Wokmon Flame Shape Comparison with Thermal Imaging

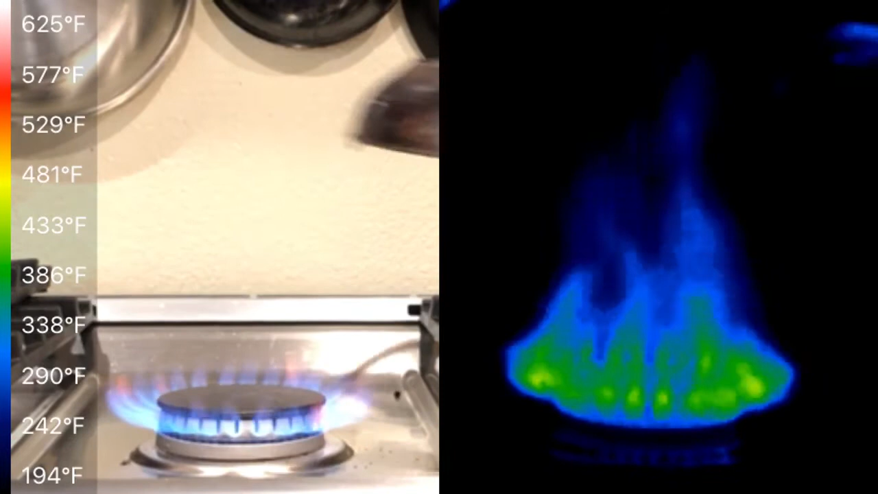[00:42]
On screen: scale top 625°F, scale bottom 194°F
And then let's put the Wokmon on. What you can see with the Wokmon is that the area of concentrated heat, even though you can't see blue flames jetting up on the normal visual, you can see that the hot gas area is particularly intense. It's pretty hot. Now there's this white super hot area there.
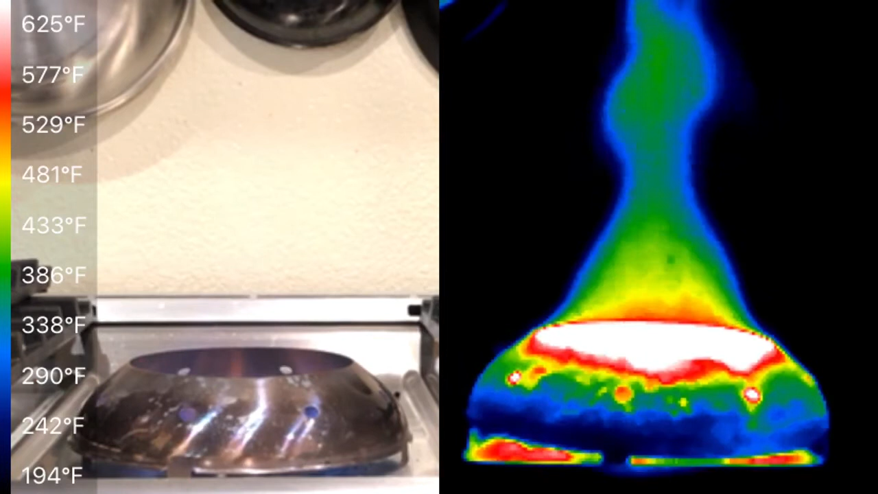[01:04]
On screen: scale top 625°F, scale bottom 194°F
That's kind of a reflection from the steel because the steel has different emissivity. So you can ignore that, but mainly focus on the heat of the plume. Again, because it's gas, the emissivities are a bit off. So you have to imagine basically if you see the heat for the plain flame here, right?
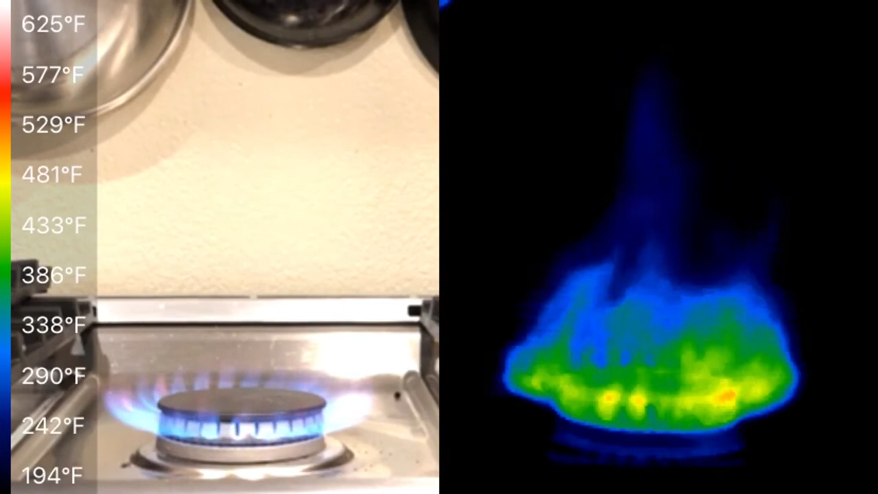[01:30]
On screen: scale top 625°F, scale bottom 194°F
So compare the areas and the colors that you see from the plain flame to get an idea of the colors that you get from the hot blue flame. When I put the Wokmon on, you can see the area at which that flame is concentrated. Even the Wokmon is significantly larger than this burner, right? The Wokmon is designed to accommodate burners up to, I think, five inches. And since I'm on the low end of that, the burner itself is completely exposed in the center.
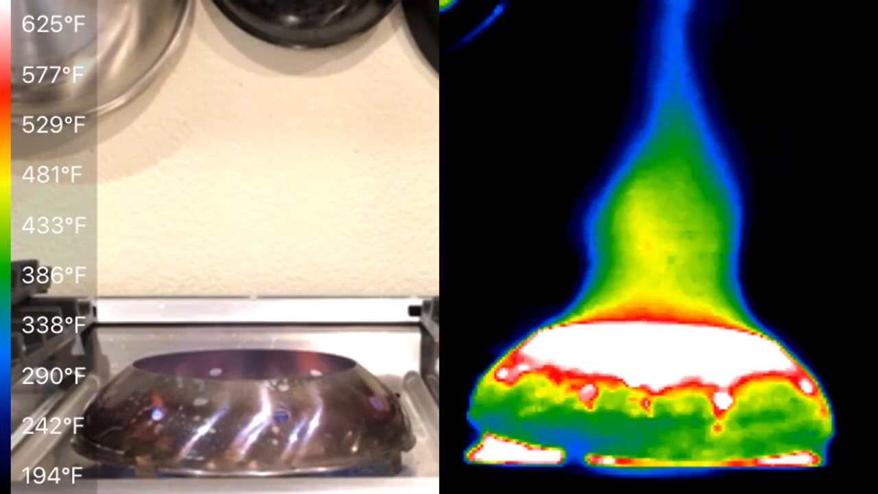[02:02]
On screen: scale top 625°F, scale bottom 194°F
But there's sufficient flame concentration that you can see that there's a big difference in effect. And what this does if I'm cooking with a wok is that it centers the heat on the center of the wok rather than on the edges, which is where you would expect when you cook, right? Here, the flame is going to be on the center. So the hottest part is going to be at the bottom where you expect. So you stir stuff through as opposed to on a kind of a traditional ring.
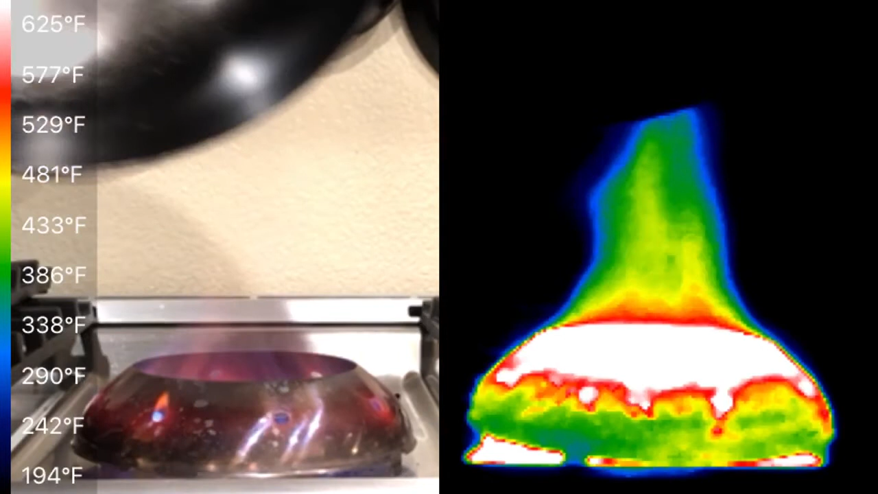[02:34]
What I've gotten used to and why I stopped using, um, woks is, um, cases where, uh, the, um,
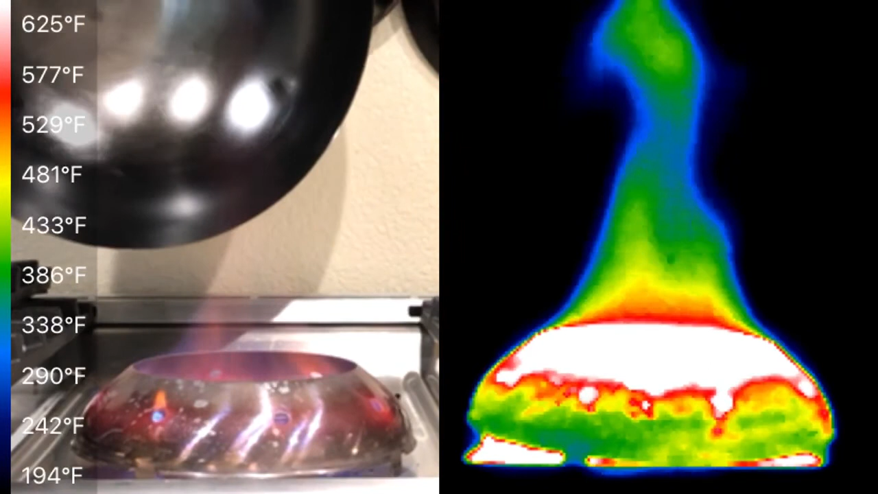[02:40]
where the hottest area was actually this edge here. Um, and that's just, um, that's just pretty annoying. Um, and so, yeah, uh, this actually cooks very well.
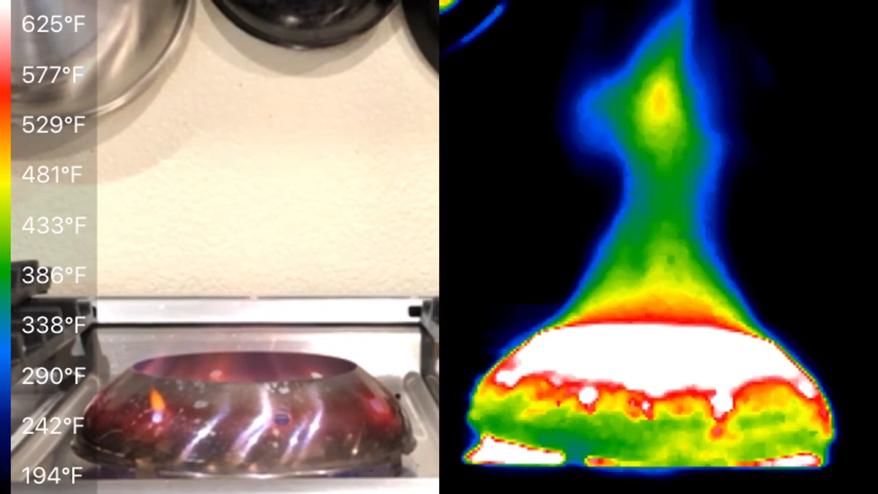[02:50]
And sure, not everybody has the 20,000, uh, BTU burner. But even in the case where you do have the, uh, the big burner, the big burner isn't alone necessarily suitable for, um, for, uh, for wok cooking. Um, this could be used to heat up like a large griddle, a cast iron griddle or something like that, um, and distribute the area.
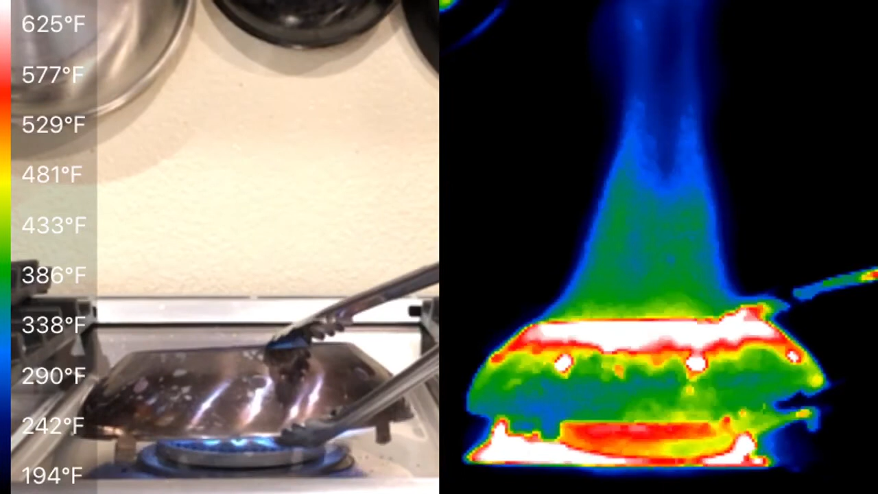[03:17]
But the expectation for heat distribution for wok cooking that you normally see from those like jet engine sounding,
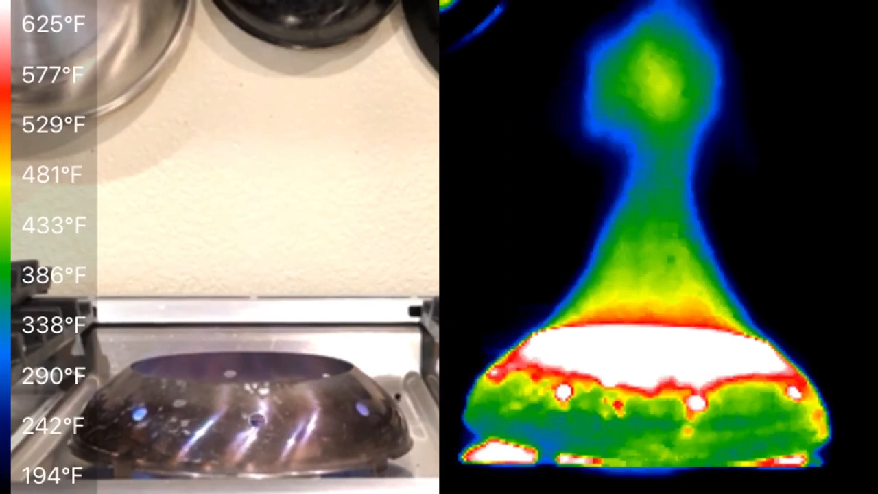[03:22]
uh, commercial kitchens, um, this one has the, with the wokman on, you get that same, uh, distribution, that same, that same shape.